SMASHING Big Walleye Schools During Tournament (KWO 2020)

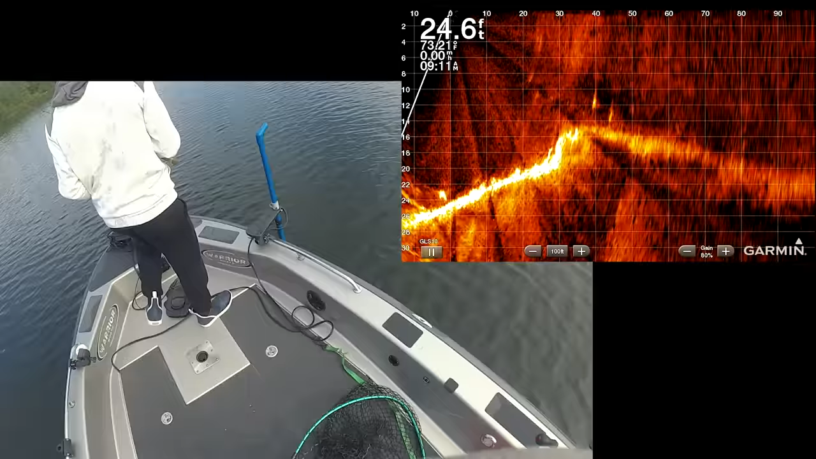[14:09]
On screen: depth 24.6 ft
Two nice marks between 40 and 50. 40 and 50? Oh, this way. Thank you, sir.
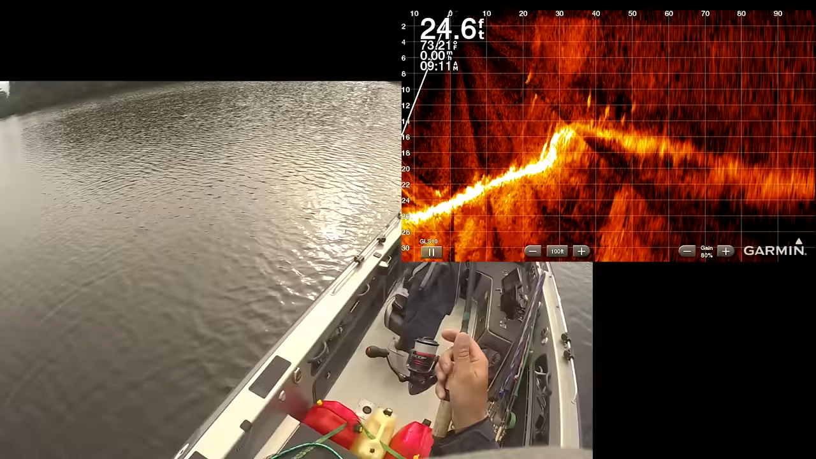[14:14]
On screen: depth 24.6 ft
40 and 50? Yeah. Wow, it was a lot more than two. I went too far.
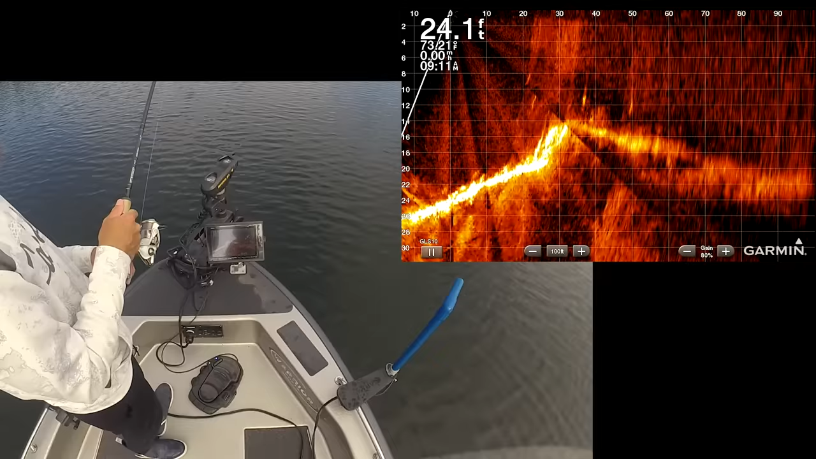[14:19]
On screen: depth 24.1 ft
That's good though. There's some more out there. Right? Yeah. It just got 8.
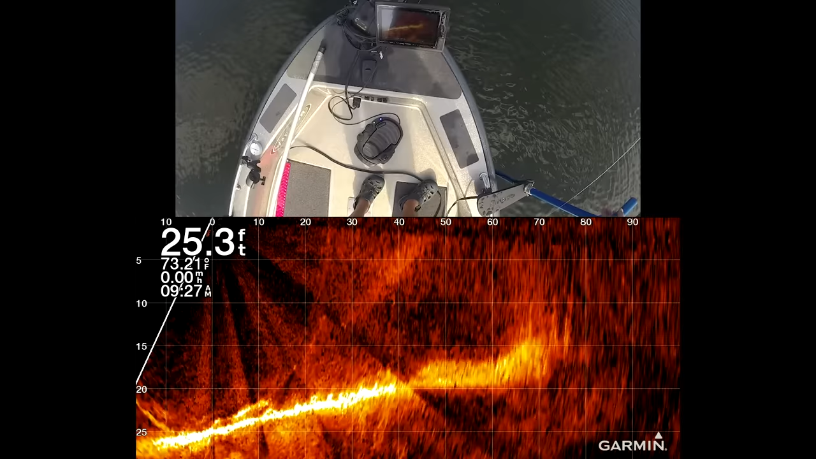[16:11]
On screen: depth 25.3 ft, water 73.21°F, speed 0.00 mph
But that's far away, 75. So yeah, I'll just try and get us a little closer to those ones. 75 is kind of far, eh?
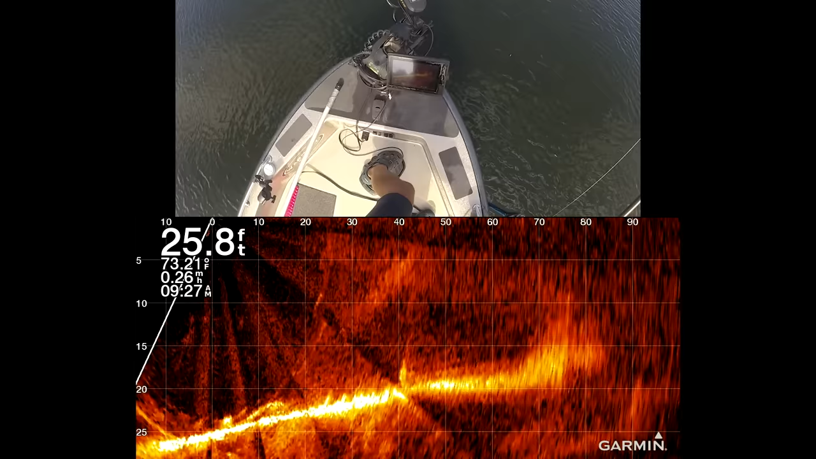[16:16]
On screen: depth 25.8 ft, water 73.21°F
Yep. How much closer are you going to get? Not much more than 10 feet closer.
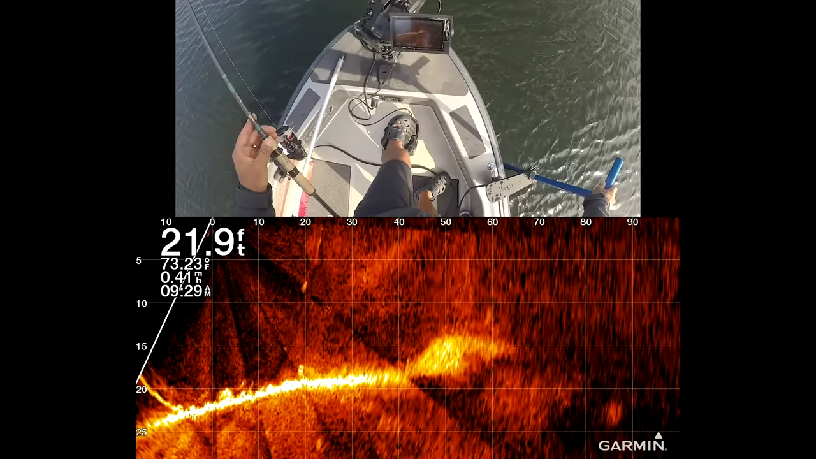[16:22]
On screen: depth 21.9 ft, water 73.23°F, speed 0.41 mph
I think it's fine where you are. Okay. Just going to let us slow down. See you there? Yep.
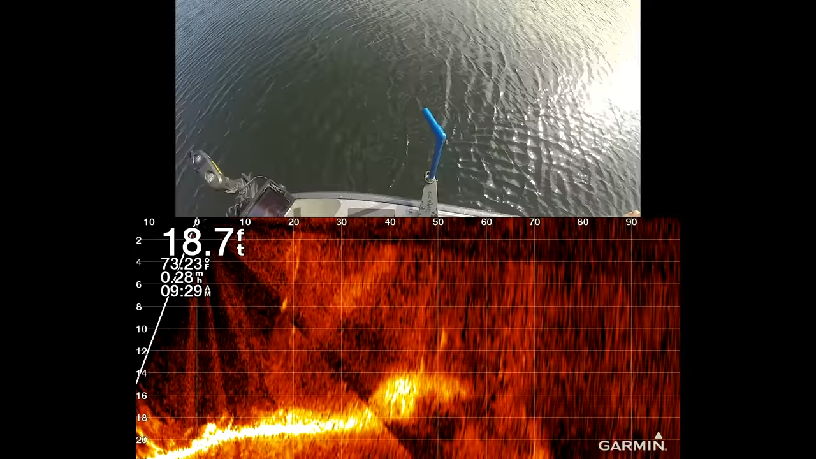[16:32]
On screen: depth 18.7 ft
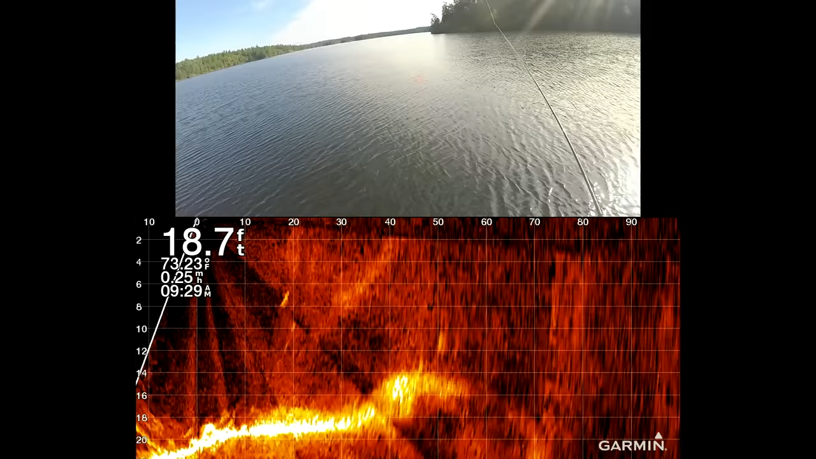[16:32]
On screen: depth 18.7 ft
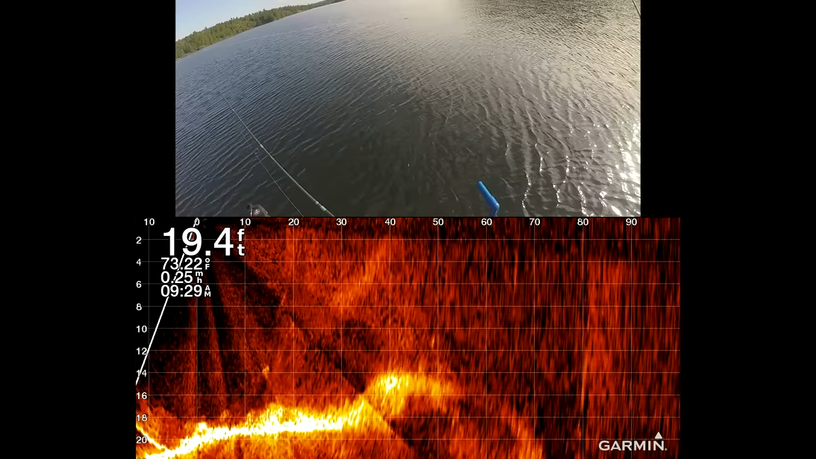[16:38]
On screen: depth 19.4 ft, speed 0.25 mph
Definitely left of you, but I should just recast. Left of me, but it would be a good A-B test for if Nightcrawlers or leeches were close, because they're only a foot away from each other. This is good science for realizing if Nightcrawlers or leeches work better on this school.
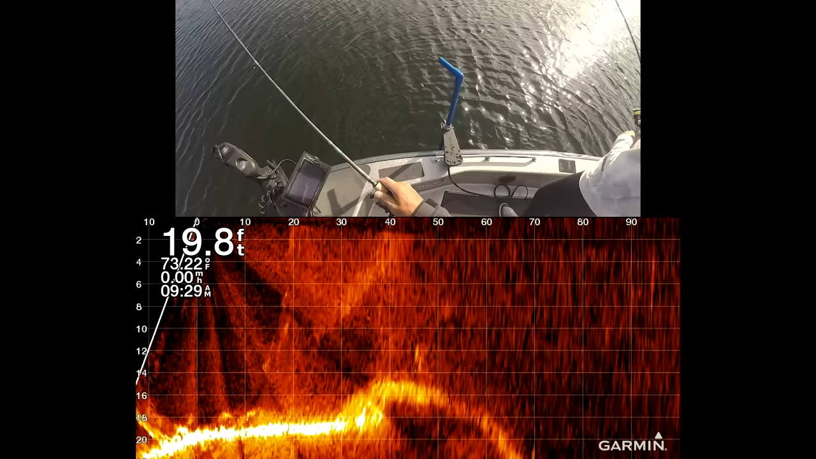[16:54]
On screen: depth 19.8 ft
Okay, we got to a perfect distance. We're at 42. Beautiful. Right between us.
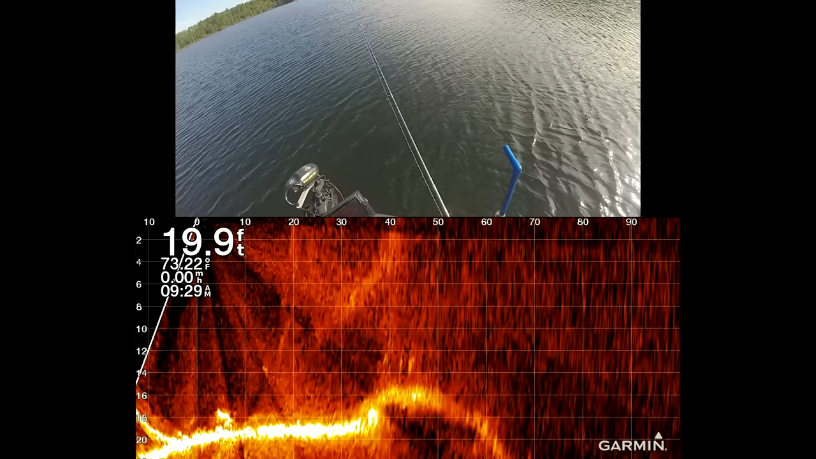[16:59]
On screen: depth 19.9 ft, speed 0.00 mph
Got him. Oh, heavy, eh? Feel really heavy, eh? It feels heavy. Definitely feels heavy.